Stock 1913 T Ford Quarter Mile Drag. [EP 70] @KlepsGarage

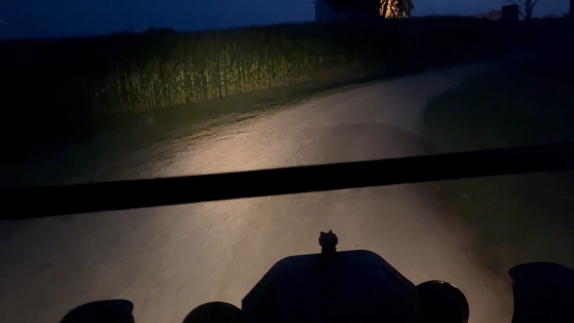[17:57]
I got headlights. They're not real bright. No dash lights, though.